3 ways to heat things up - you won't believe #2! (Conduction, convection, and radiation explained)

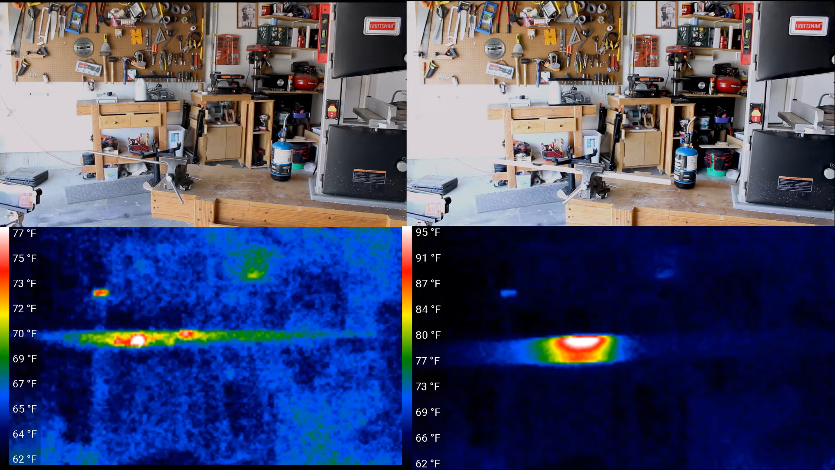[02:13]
On the right side, a piece of PVC plastic pipe has been heated in one spot as well, and that energy stays pretty concentrated. We call materials like this insulators. Next up is convection.
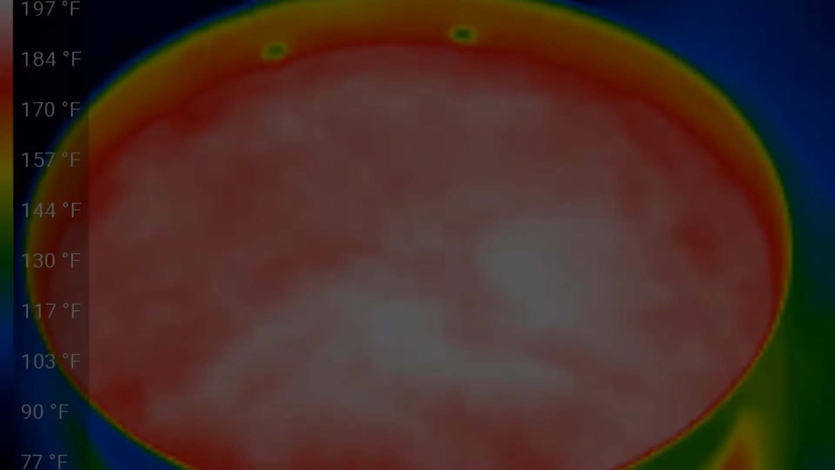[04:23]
You might also have noticed these convection currents while you're cooking macaroni and cheese. The thermal camera does a nice job showing us where the hot parts of the water are,
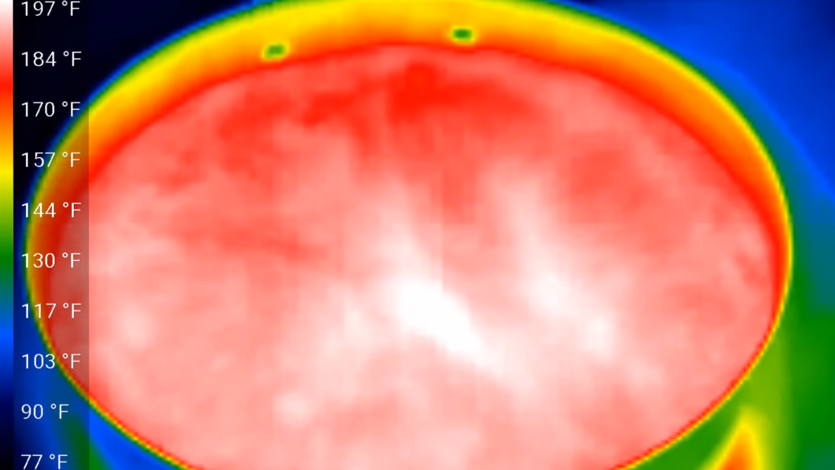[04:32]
On screen: scale top 197°F, scale bottom 77°F
rising up in the middle from the bottom and then spreading over the surface of the water as they cool.
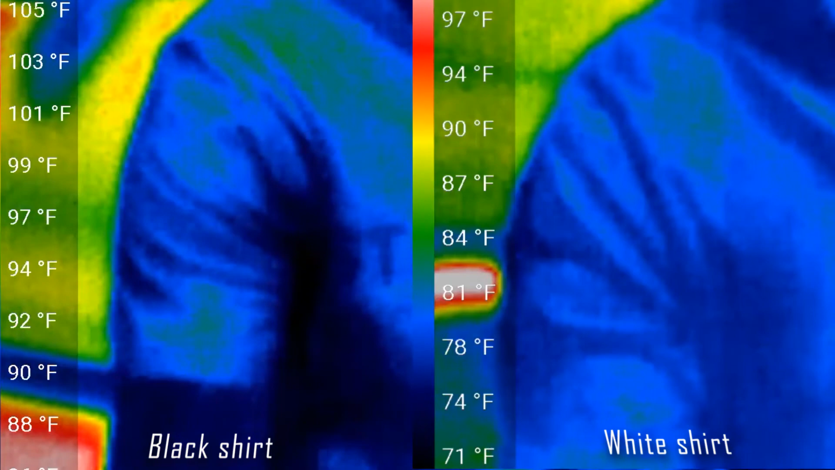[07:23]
And in just 30 seconds, we can see a 10 to 15 degree temperature difference because the black shirt absorbs more of that radiation from the sun.